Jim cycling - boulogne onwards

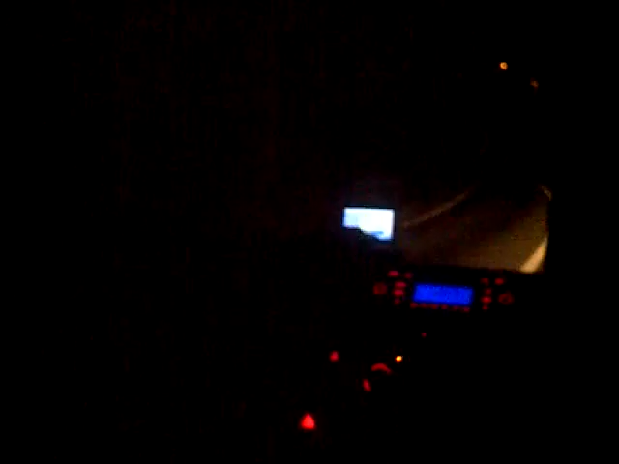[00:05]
so it's pitch black in the van just ringing around here you can see our sat nav ahead on our radio but too dark to see anything else and they're out on the road in front gloriously is Jim now I
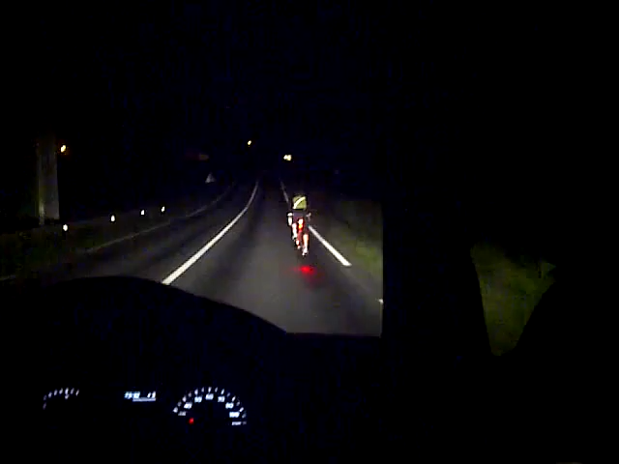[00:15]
hope you all enjoyed the swimming videos I suspect the cycling videos are gonna lack the same dramatic effect we are staring at each other's basically cycling and it looks a lot like this so next update soon